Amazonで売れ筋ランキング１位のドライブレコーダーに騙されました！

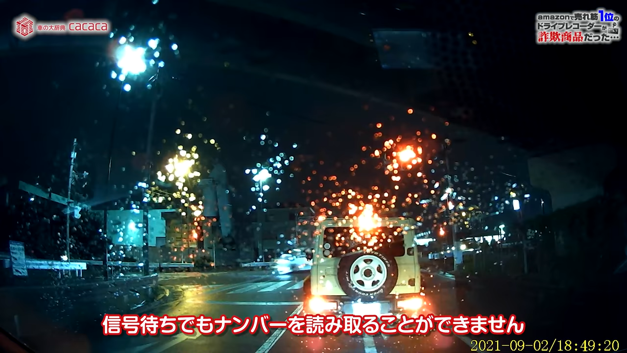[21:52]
ってます信号待ちでもナンバーを読み取ることができません一応ね素質補正とかいじってみたんですが若干暗くなるぐらいで結局そのナンバーはもう全部真っ白な状態でまあナンバーを読み取ることはできませんでしたやっぱりそのナンバーとのね明かりがちょっと邪魔して読み取ることができないって感じなのかななんかまあ補正もちょっと弱いなっていう感じはしましたで最後に夜間のリ